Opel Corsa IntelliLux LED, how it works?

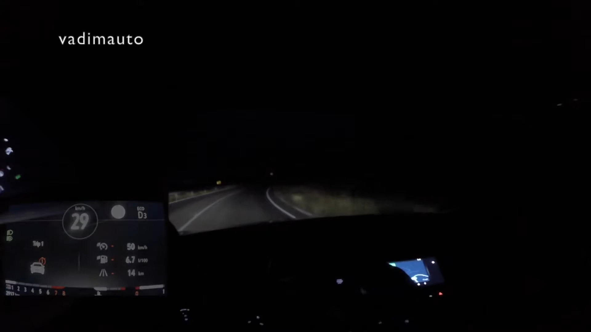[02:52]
Thanks Philip and now it's time for practice. We are driving the new cursor on the mountain twister road outside urban areas where the matrix headlights switch automatically to high beam and switch back to the low beam when we reach any urban area.
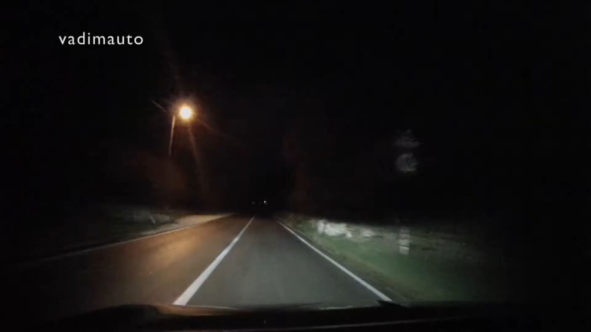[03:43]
Now I've changed the camera position for better view. Look at that. The high beam does not change to the low beam when reflecting light from traffic signs as it happens on other cars. And now the matrix headlights switched automatically from high beam to low beam because we have just reached some urban area. And automatically switched back to the low beam when we have passed the place.